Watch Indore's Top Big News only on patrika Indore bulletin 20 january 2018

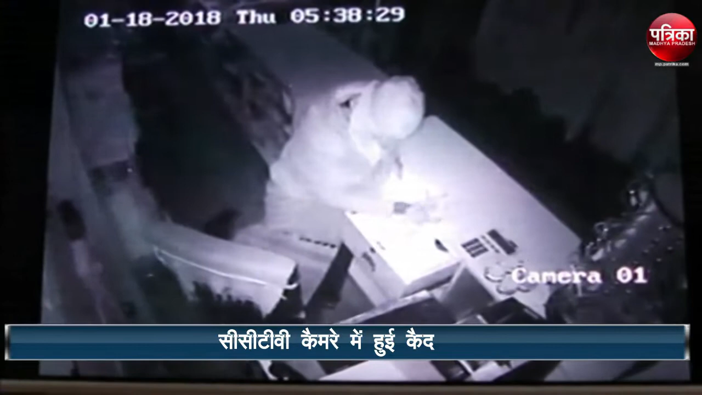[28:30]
चौंकाने वाली बात ये रही कि इस वारदात को एक महिला ने अंजाम दिया और यहां से 1,00,000 रुपये नकद और कपड़े लेकर फरार हो गई। चोरी की घटना का पता उस समय चला जब दुकान का मालिक सुबह दुकान खोलने गया। दुकान के ताले टूटे देख कर वह चौंक गया।
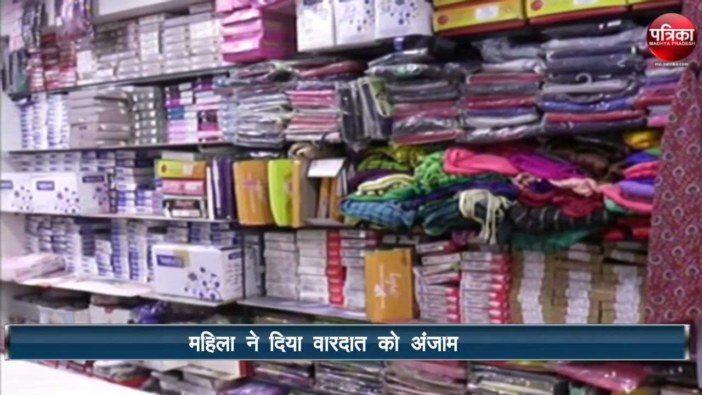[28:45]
दुकान में रखे 1,00,000 नकदी और हजारों के कपड़े चोरी हो चुके थे।
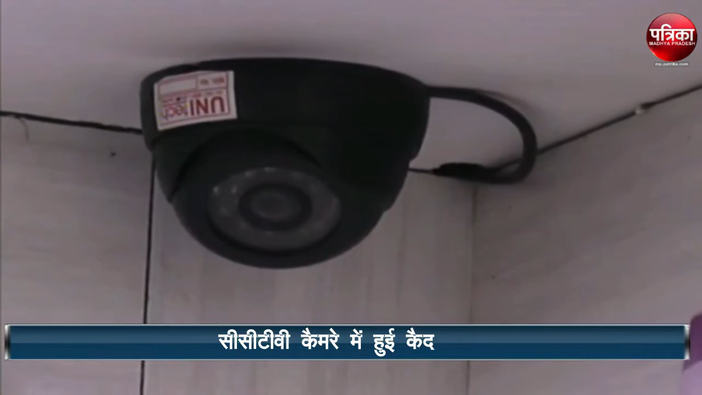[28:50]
दुकान में लगी सीसीटीवी फुटेज में चोरी की घटना को एक महिला अपने चेहरे पर नकाब पहनकर अंजाम देती नजर आई। दुकान संचालक ने पूरे मामले की शिकायत संयोगितागंज पुलिस को की,
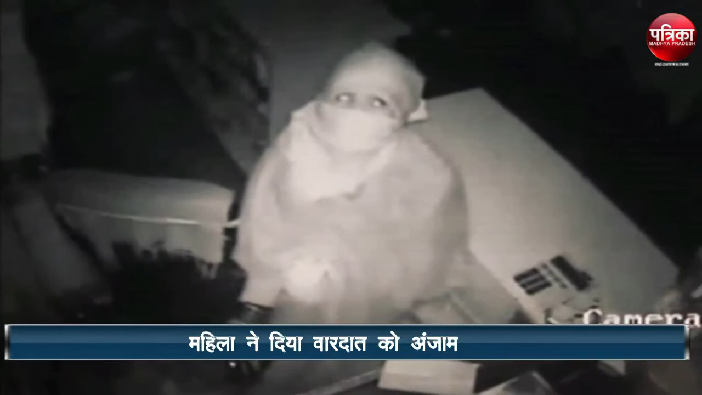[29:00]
जिसके बाद पुलिस ने मौके पर पहुंचकर जांच शुरू की है। जो संयोगितागंज थाना क्षेत्र में है, उसमें चोरी की घटना हुई है और चोरी की घटना के दौरान कुछ सीसीटीवी फुटेज जरूर है।